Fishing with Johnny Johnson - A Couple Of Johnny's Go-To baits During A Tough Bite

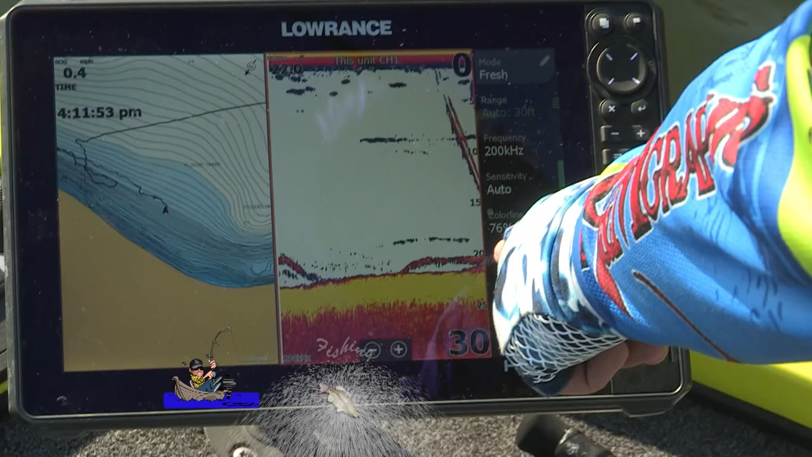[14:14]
On screen: speed 0.4 mph
There's the fish down there. See my line fall right in front of the fish?
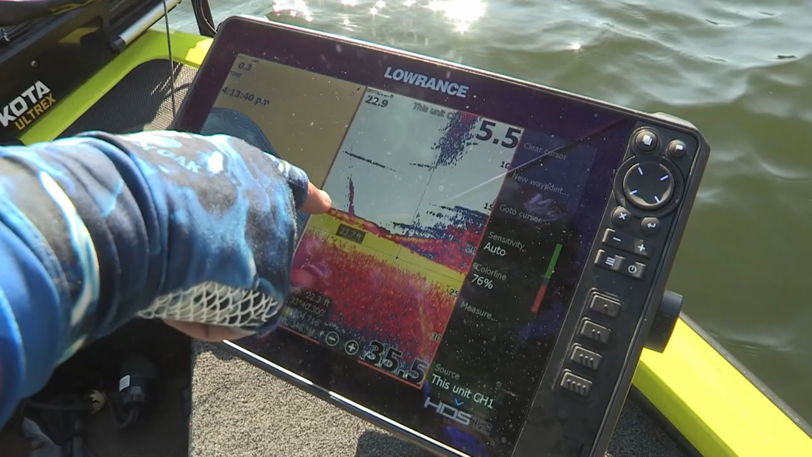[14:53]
Okay, here he is. My line dropped. I scooted over. You can see my line right here coming into the bush as it fell through. And then here's the fish right here. He swims. That thick line right there swims in there and grabs it, and I had him. But we lost him right there at the boat. It's a lot of fun.